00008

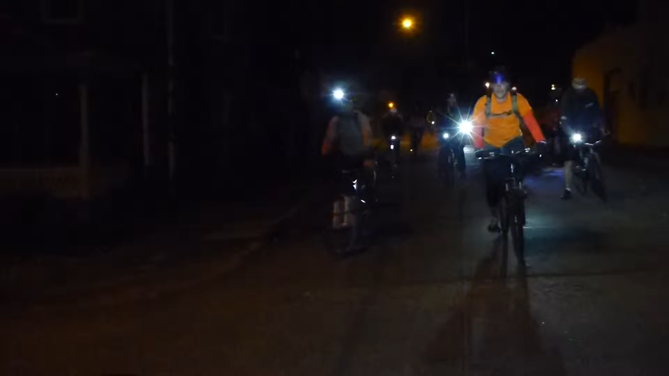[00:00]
all right guys let's go there it goes there it goes there's the group guys
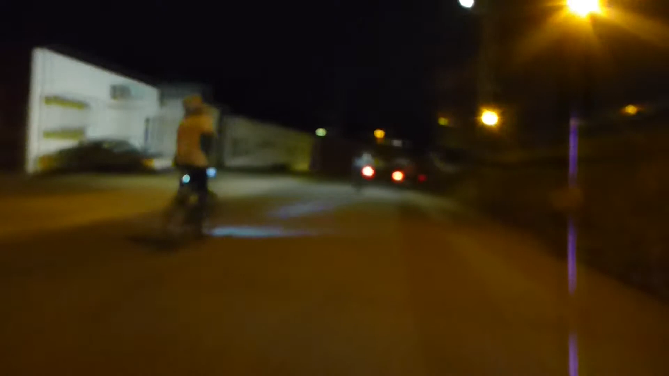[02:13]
okay okay yeah louise definitely gonna do that yeah those two guys uh louise and thomas up front